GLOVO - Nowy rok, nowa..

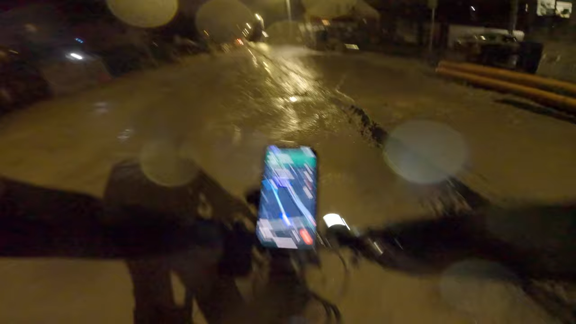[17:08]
Tu tam na chodniku przecież. Aha.
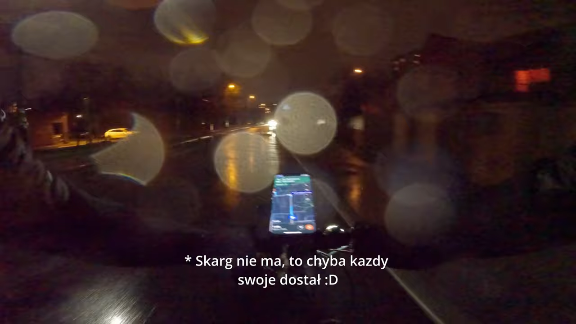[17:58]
Trochę tu ciemno. Nie ta klatka.
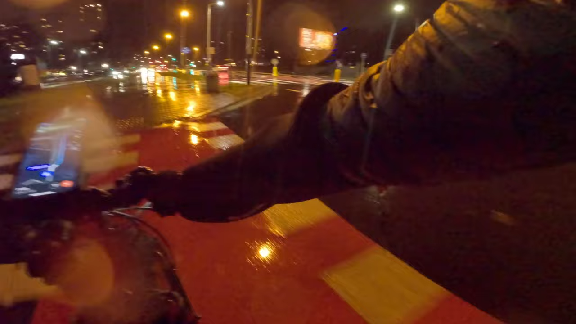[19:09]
Z lewej czysto, z prawej czysto. Dwadzieścia procent więcej dają za tą aptekę. Kurwa, że ci ludzie się nie boją tak telefonu nosić w tylnej kieszeni. To ułamek sekundy i masz po telefonie. Ja rozumiem, że te kieszenie coraz mniejsze robią w spodniach, a telefony coraz większe. Kurde, trzeba będzie kaloryfer dzisiaj włączyć.
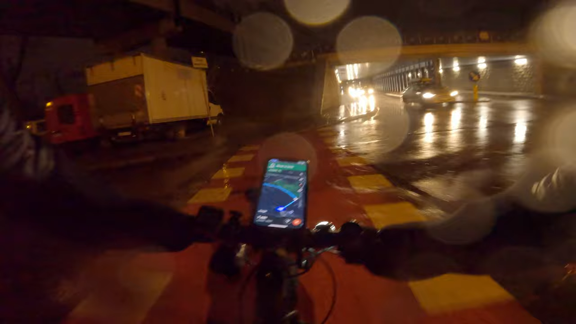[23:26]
Mrugają tymi światłami. Czy ten miał słabą lampkę, a ten tacy za przypierdolą. Nie wiem, 1000 plus lumenową, no nic nie widać.
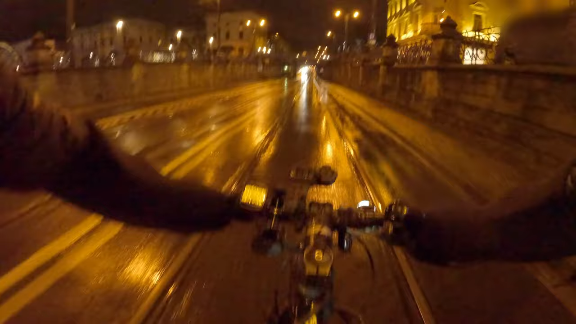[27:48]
Jakbym przeskoczył tutaj. Uuu, a co to się dzieje?
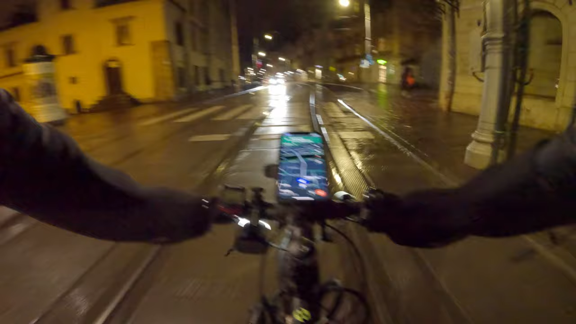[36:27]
To jest koło Zakrzówka chyba. Tam nawigacja pokazywała mi, żeby jechać przez Dietla. No, ale po co ja mam jechać przez Dietla, jak mogę sobie elegancko wzdłuż Wisły śmignąć. Albo coś się poprawiło w tej kresce mąki, albo gadali nieprawdę.